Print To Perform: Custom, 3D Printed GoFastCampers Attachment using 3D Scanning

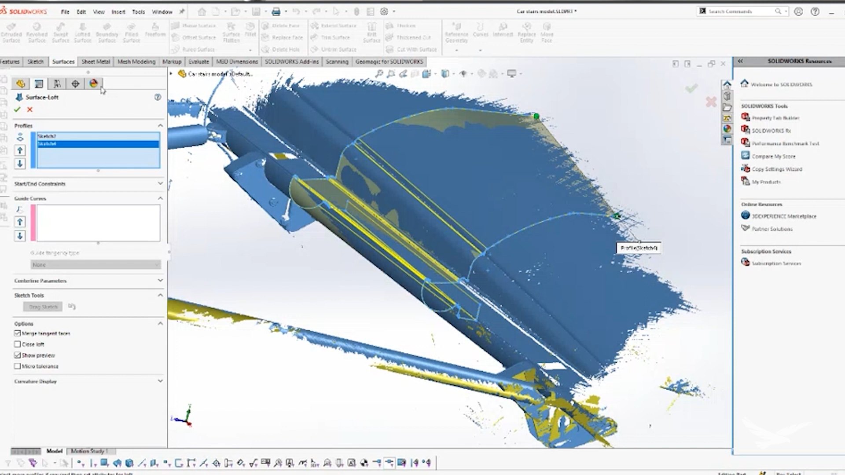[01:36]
So we have interactable surfaces and ways to double check our tolerances and other kind of simulations.